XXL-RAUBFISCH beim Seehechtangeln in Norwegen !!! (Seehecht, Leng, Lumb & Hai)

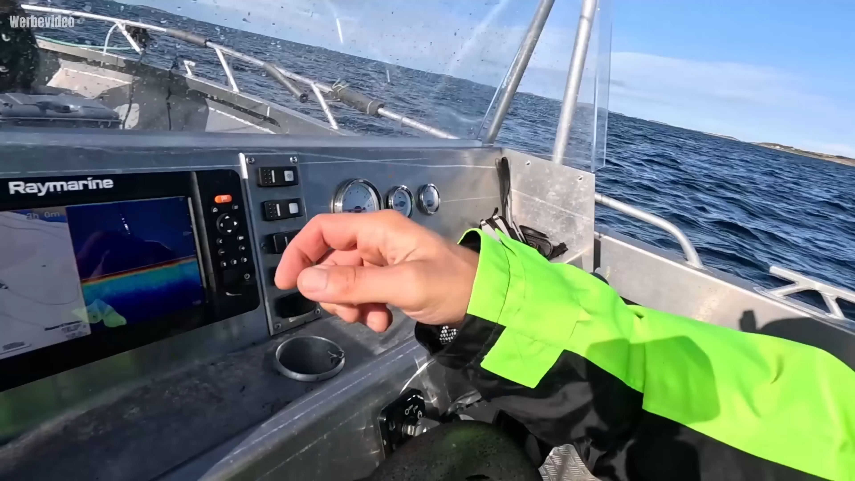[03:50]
So wie die zwei super netten Kollegen aus dem Angelcamp uns das gesagt haben,
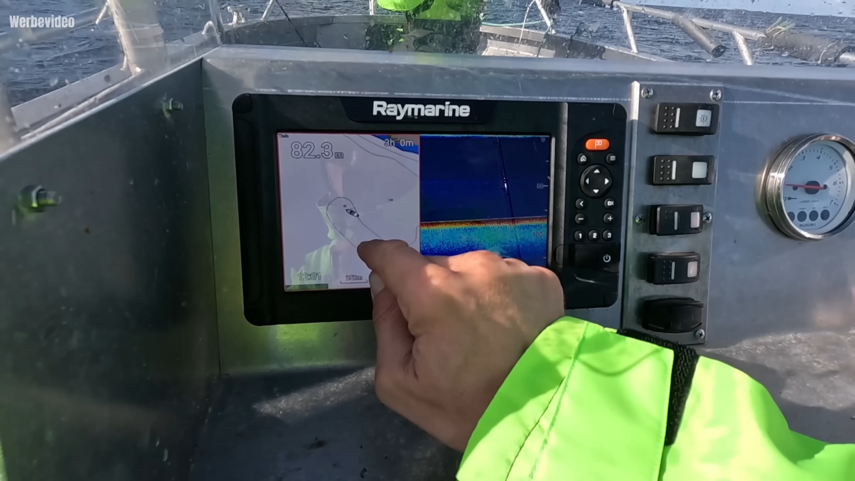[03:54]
On screen: depth 82.3 m
sind wir jetzt auf dem 80 Meter hohen Plateau und lassen uns über das Plateau in verschiedene Wassertiefen treiben.
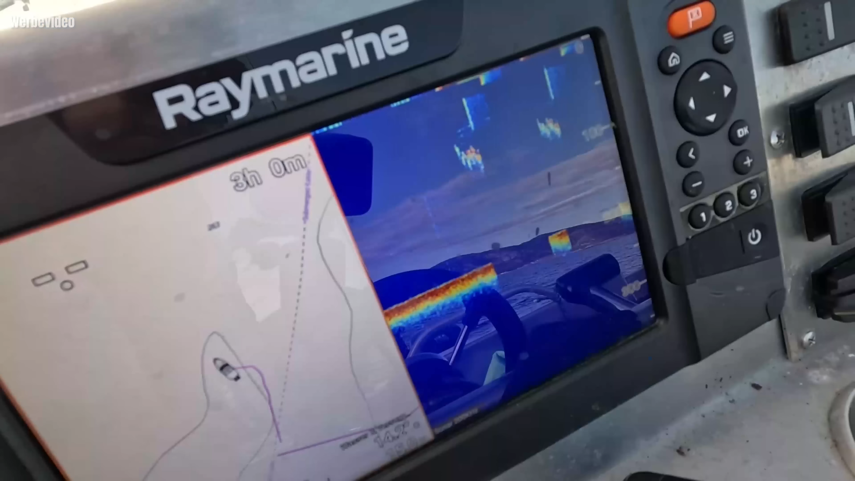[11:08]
Der Fisch ist so groß, dass man den Fisch auf unserem Echolot sieht. Ein Monster.